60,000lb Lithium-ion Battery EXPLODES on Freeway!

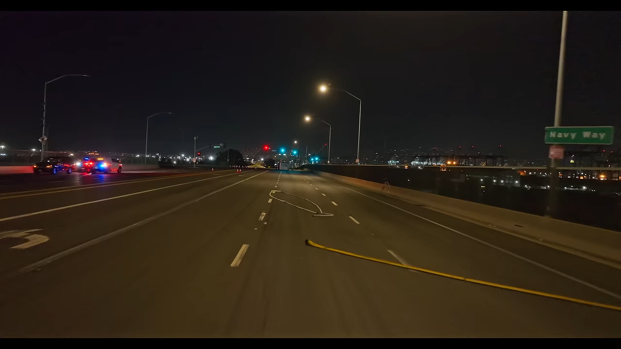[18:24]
Still not there yet. And there's our prize. Let's get close to the intersection.